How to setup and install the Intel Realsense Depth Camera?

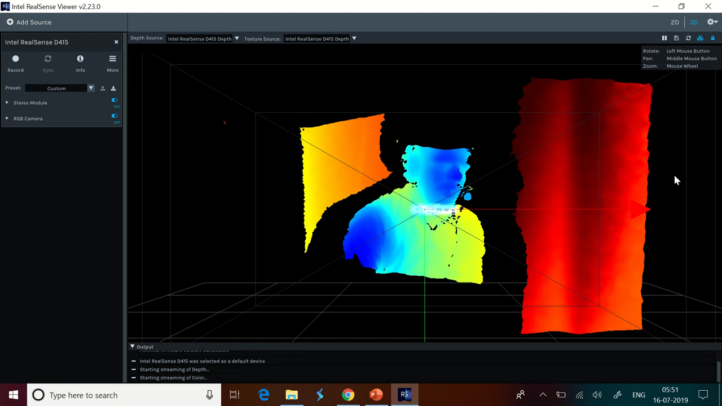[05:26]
Now, you can see that the beautiful part is you can see even the top view of it. You can see that the top view of it is also seen and real time even my lip sync is properly done.
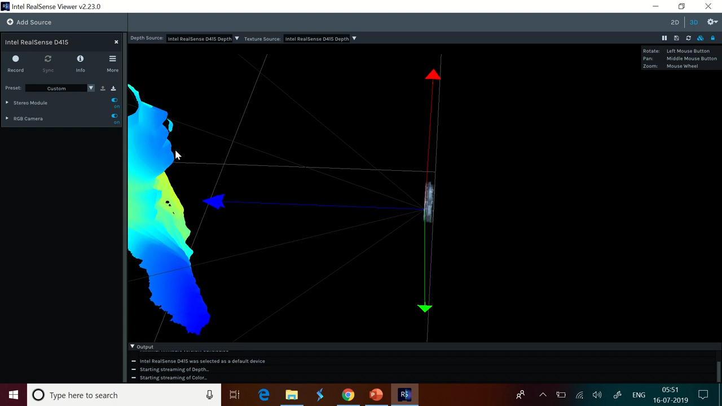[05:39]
You can see that here the lip sync is absolutely proper and I am coming close to that. I am going out of the view of camera right now. So, you can see the way it is going off. Now, I am coming closer to the camera view. So, that is how things work here.
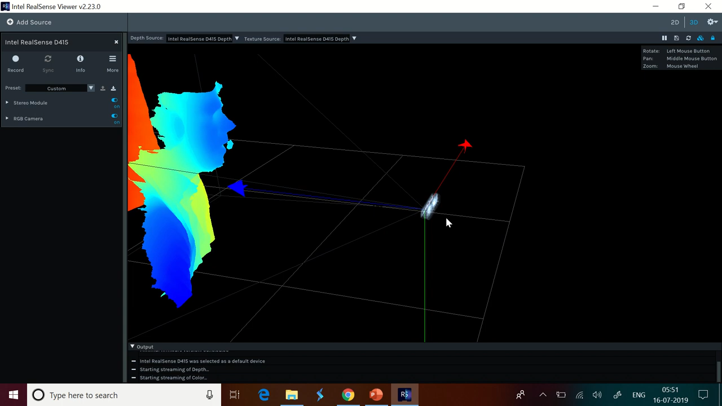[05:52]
This is the XYZ for the camera. I mean the depth image. Now, we are going to try out all the options one by one. That is most important right. I did not show you that options last day.
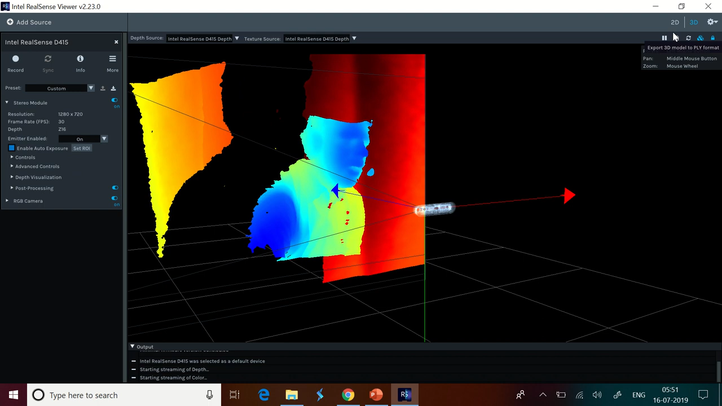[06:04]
So, I am going to show you these options one by one and let us really understand how things work. So, exposure.
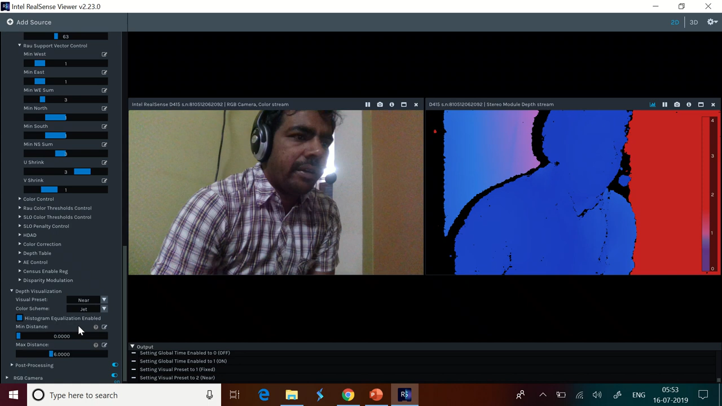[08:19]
This is near. And this is far. So, we are going with far. Now, we are setting it up to dynamic. And color scheme is there. Classic. This is classic. Black and white is there. Now, this is black and white.
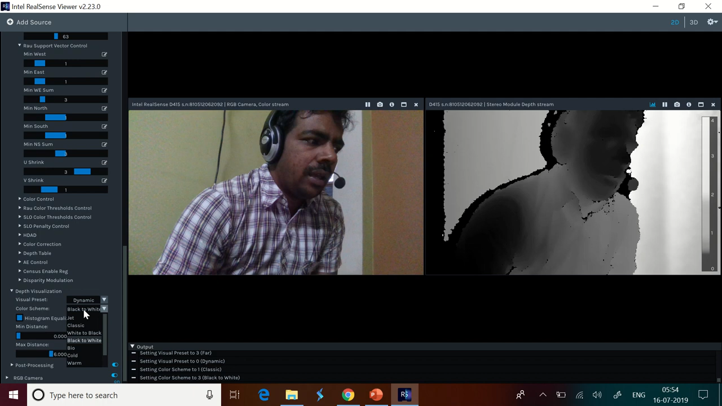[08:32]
And bio is there. This is bio. Cold.
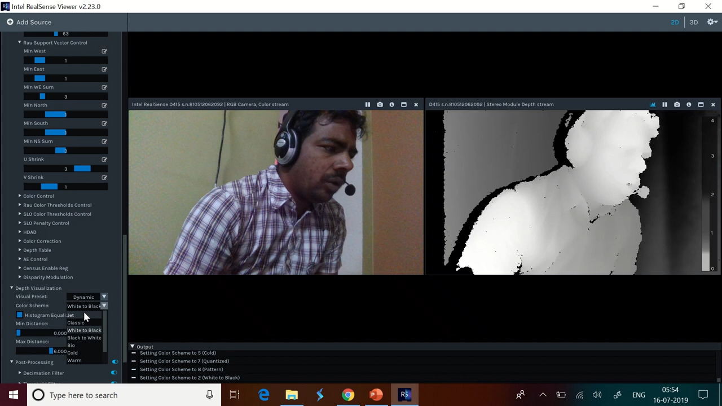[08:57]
So, I am keeping it back to the jet, which is the normal one that is available by default. So, the post-processing also, we have available where decimation filter.
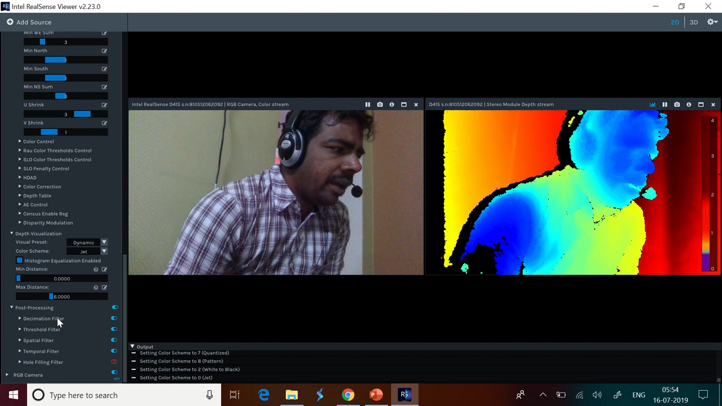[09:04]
You must have studied about the filters in the digital signal processing where we have decimation filters available. Threshold filter, spatial filter, temporal filter, hole filtering, hole filling filter. All these are supported here. And now, I have enabled the hole filling filter. So, now you can see that I have disabled it.
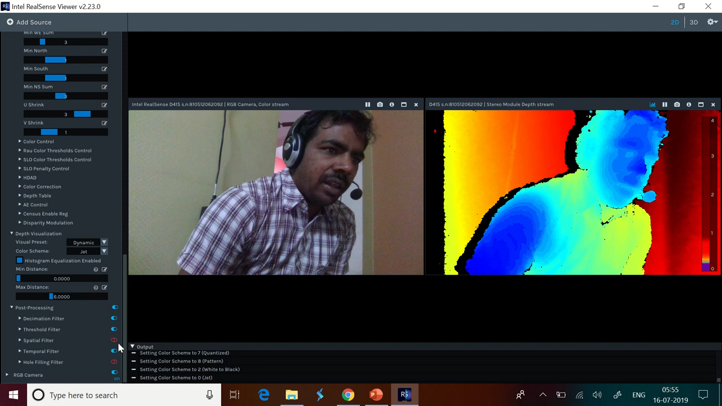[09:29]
Now, temporal filter, I have disabled. You can see the immediate difference. Spatial filter, I am disabling. You can see the difference now. I am enabling it. Threshold filter, disabled, enabled. There is a minor change that you can immediately see. Decimation filter, disabled, enabled. All these are available real time.